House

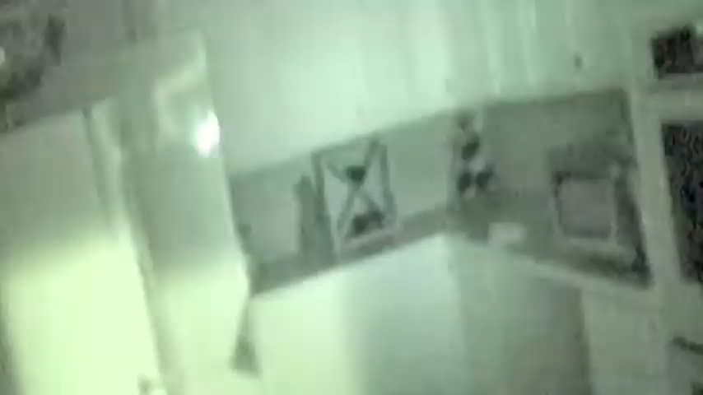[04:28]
But just to kind of give you an idea.
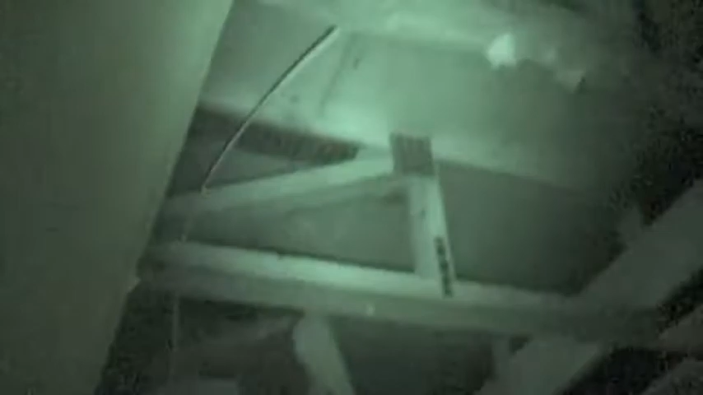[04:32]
This is our laundry room. Again, the cabinets, the floors, everything. I think the washer and driver are salvageable. But still.